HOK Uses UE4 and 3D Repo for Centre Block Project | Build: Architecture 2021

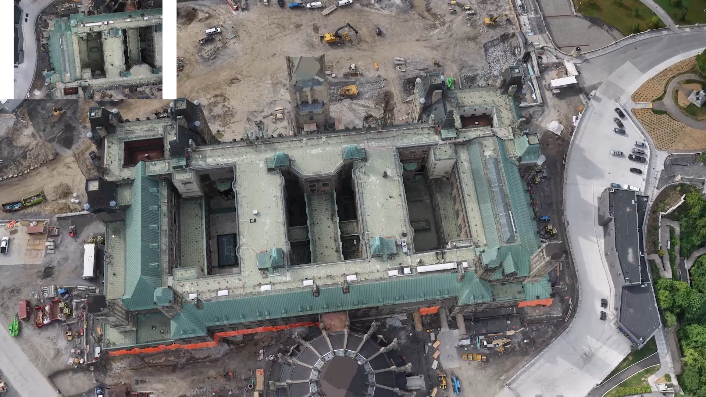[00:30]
That accounts for terrestrial laser scanning, hand scanning, orthographic imagery, and photogrammetry.
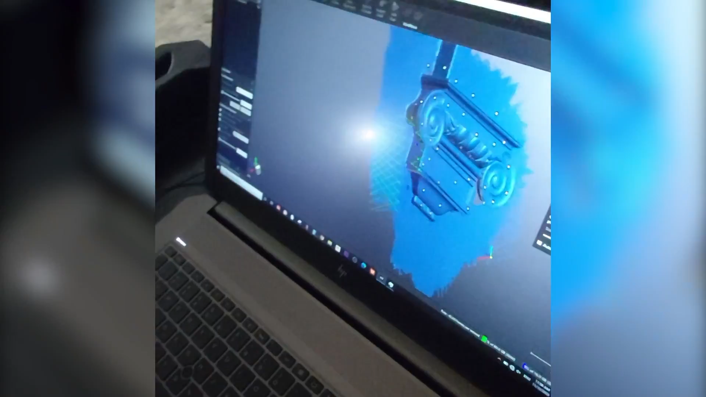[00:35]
The reality capture data that we currently have represents the first three years of the project's existence.
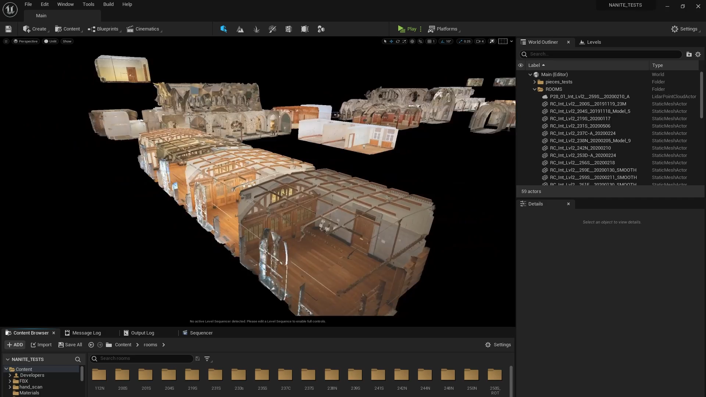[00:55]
We've developed an application leveraging Unreal Engine that allows us to concatenate all of the aspects of the reality capture we've done to date.
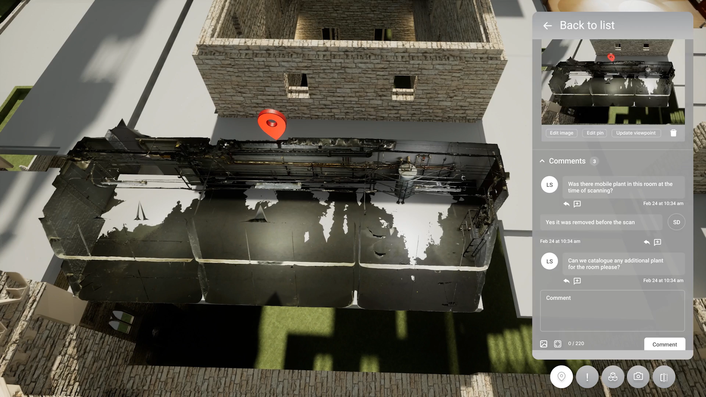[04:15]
3D repo has been built directly on top of the existing AEC workforce, so Unreal Experience can be simply enabled by installing our own plugin.